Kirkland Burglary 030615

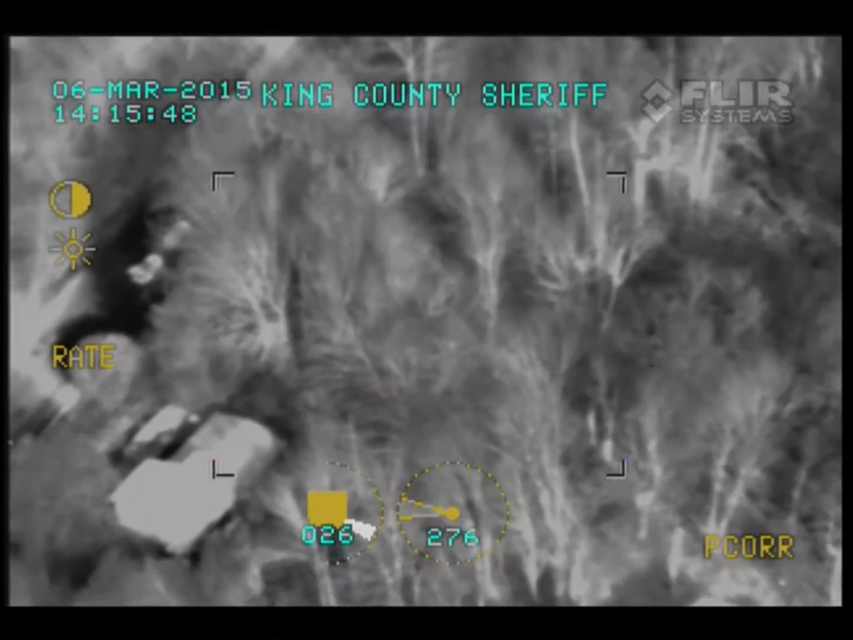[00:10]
... ... ... ... ... ... ... ... ... ... ... Go ahead. From where I'm at with K9, are we walking east on 4th Street and then we're going north?
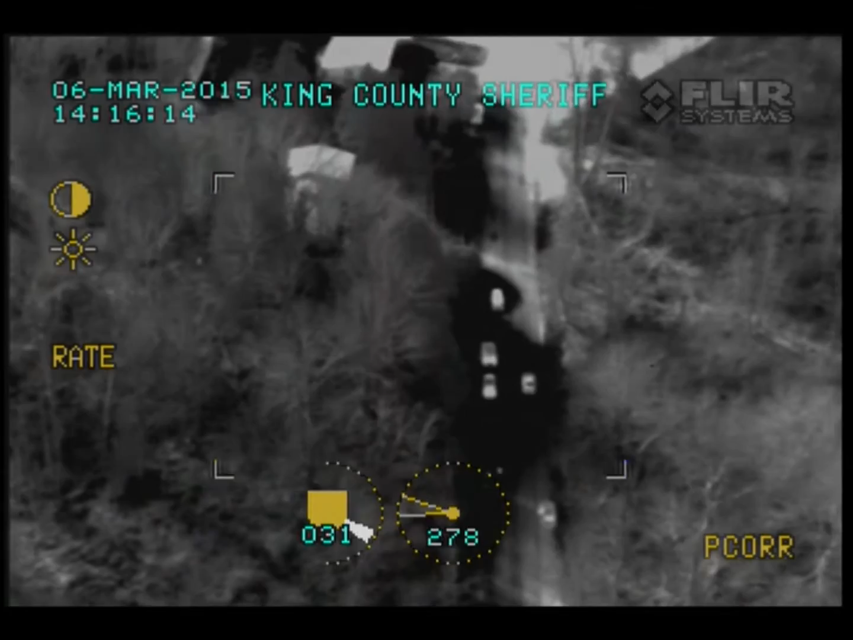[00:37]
No, I would go to the house, go back to the house, go up the driveway, come in the left side of the house, go up to the...
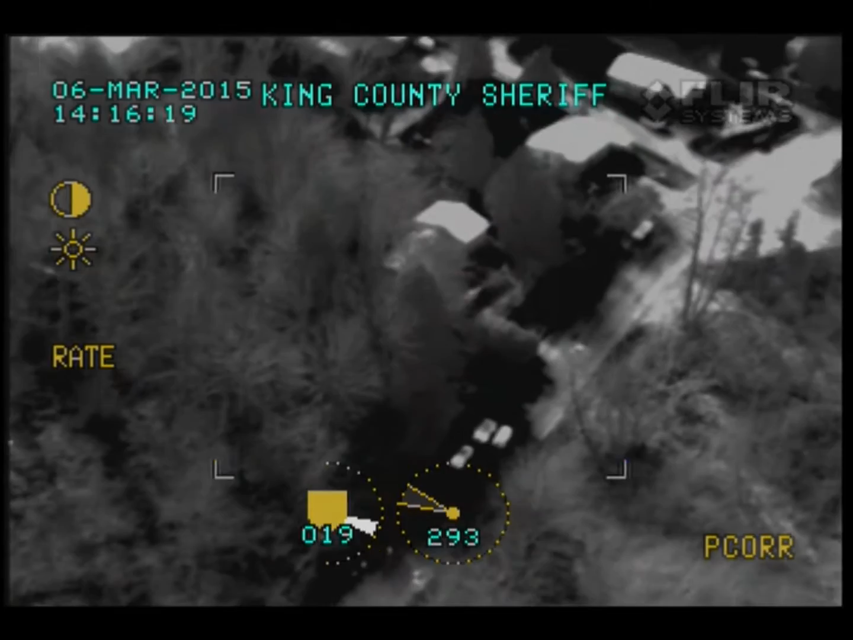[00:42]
...meet the officer in the backyard and I'll walk in from there.